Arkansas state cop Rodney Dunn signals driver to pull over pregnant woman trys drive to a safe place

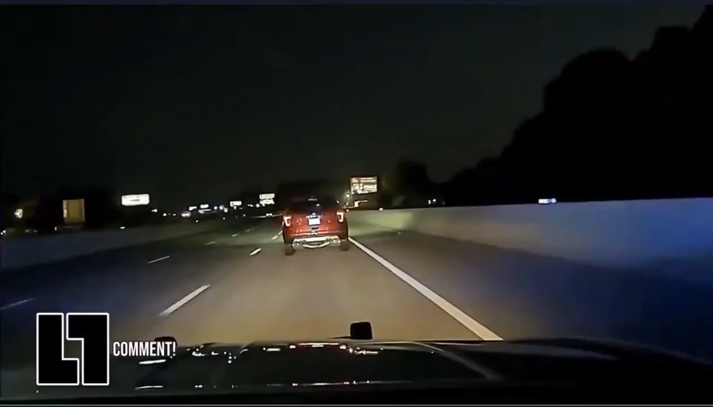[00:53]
She claims it was to indicate she was going to exit the interstate, as the area had a reduced shoulder. Regardless of Harper's actions and indications that she would stop, Corporal Dunn initiates a pit maneuver.